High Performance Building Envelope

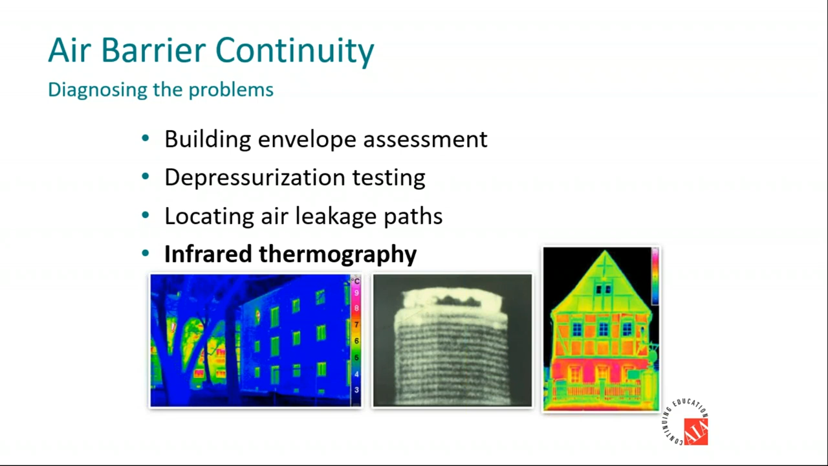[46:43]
of thermal difference in different types of buildings here now the components are the top bottom vertical shafts outside walls and